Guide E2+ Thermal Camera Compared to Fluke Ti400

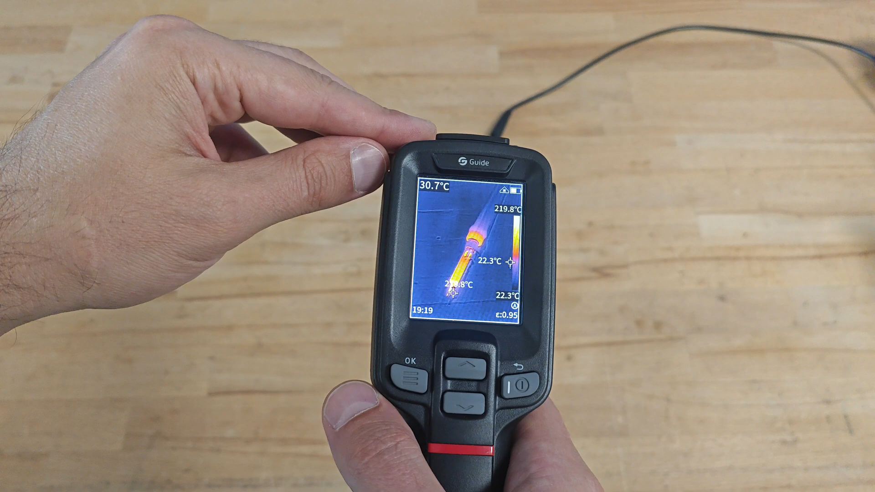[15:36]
On screen: scale top 219.8°C, scale bottom 22.3°C
Let's take a look at this soldering iron using the two cameras.
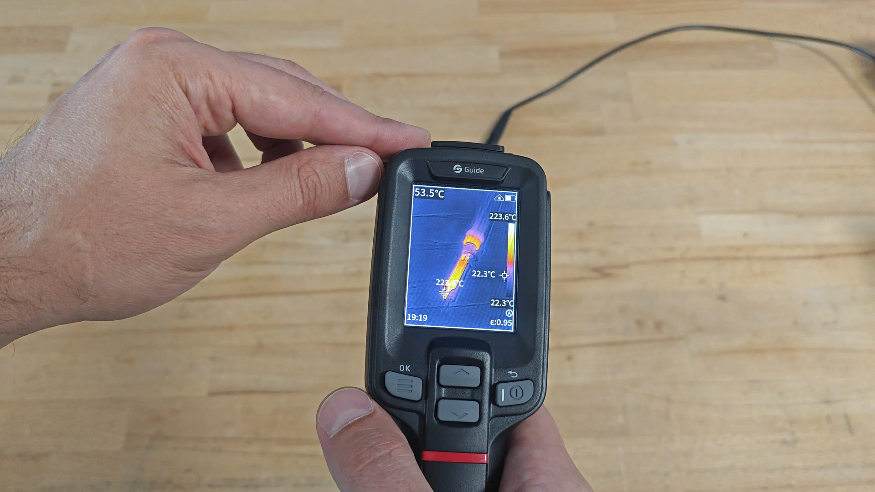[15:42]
On screen: scale top 223.6°C, scale bottom 22.3°C
According to Guide the temperature on its tip is about 220 degrees Celsius.
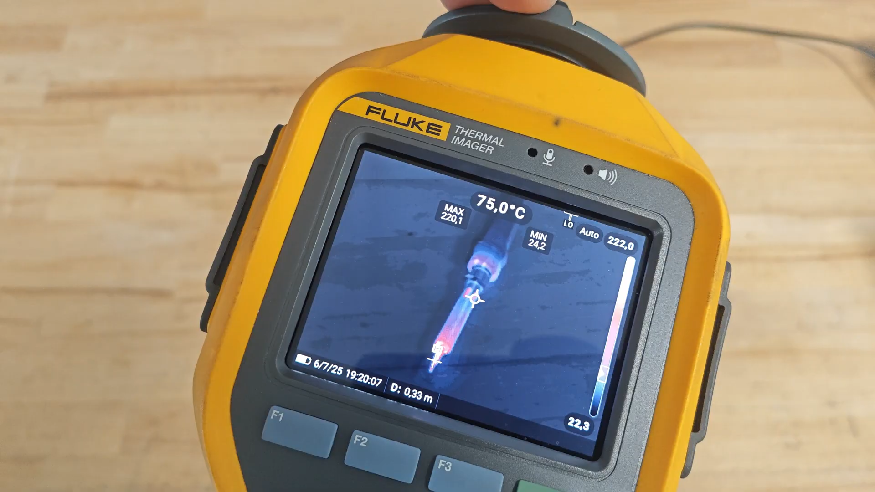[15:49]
On screen: spot 75.0°C
According to Fluke the temperature is about the same 220 degrees Celsius.